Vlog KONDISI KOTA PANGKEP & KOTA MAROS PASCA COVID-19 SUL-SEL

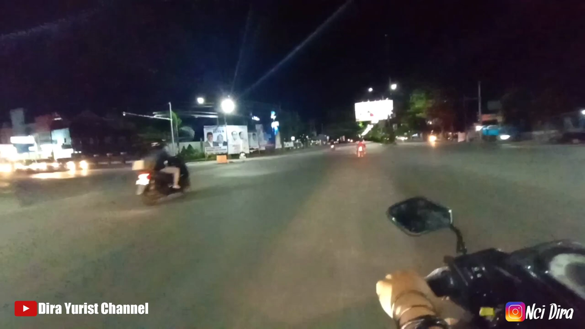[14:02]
Kabupaten Maros, Sulawesi Selatan. Ya. Mungkin diperkirakan perjalanan menuju Makassar itu dengan melihat situasi dan kondisi kendaraan untuk malam ini
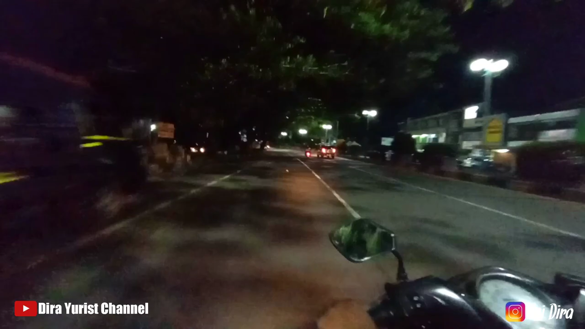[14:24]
sunyi ya, nggak terlalu sepadat seperti biasa-biasanya sebelum datangnya COVID-19 ini guys. Kita ini bersama berdua dengan si Gondrong.
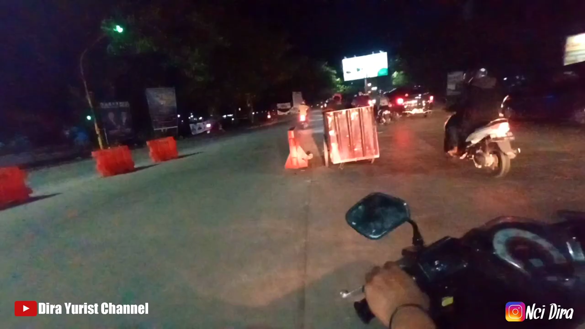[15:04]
Oke, guysku, saat ini malam ini kita ada di Jalan Poros depan kantor Bupati Maros. Ya, jadi sejak adanya himbauan dari pemerintah Kota Maros maupun pusat
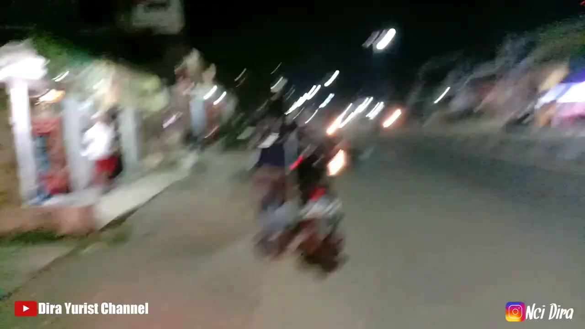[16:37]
Ternyata kita kehabisan bensin, jadi si Gondrong mendorong kita cari botolan aja karena jauh dari Pertamina, guys.
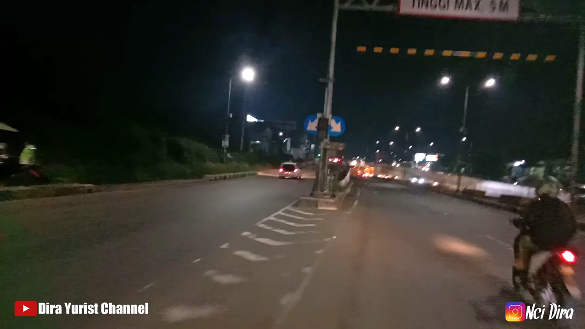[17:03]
Ini kita sudah berada di jalan bawah tanah, guys. Kita akan lewat jalan bawah tanah dan ini satu-satunya yang ada di Sulawesi Selatan.
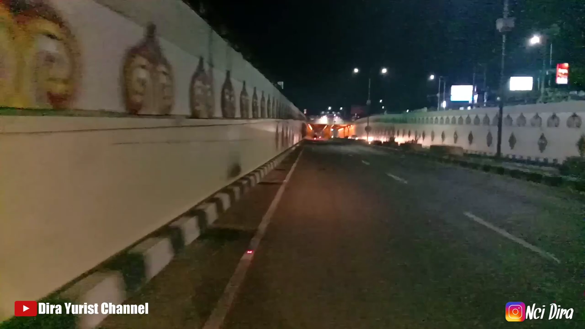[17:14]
Seperti inilah suasana malam di jalan bawah tanah ini. Anda bisa lihat sendiri bagaimana kondisinya. Biasanya ini padat juga orang melewati ini
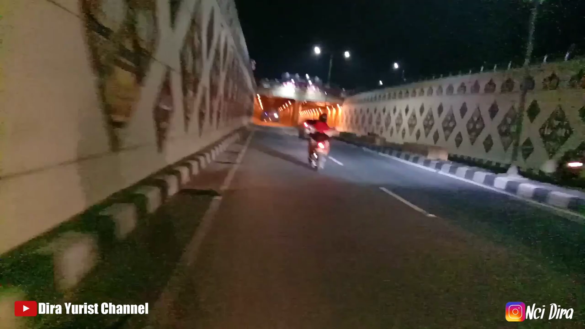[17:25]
dan jalan poros ini, jalan poros bawah tanah ini sudah masuk Kota Makassar, guys.